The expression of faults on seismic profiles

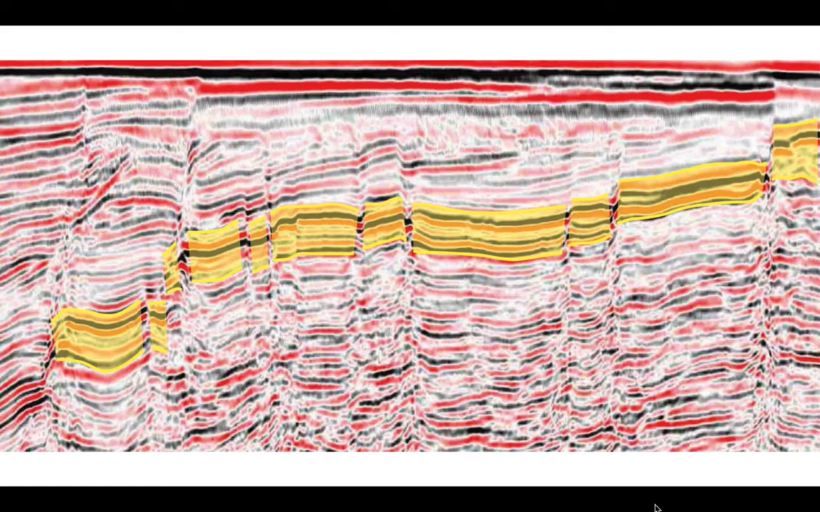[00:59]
So here we have a package of reflectors running across the image representing some kind of stratigraphic formation and we can see that this is broken and offset by features here which we would infer are faults.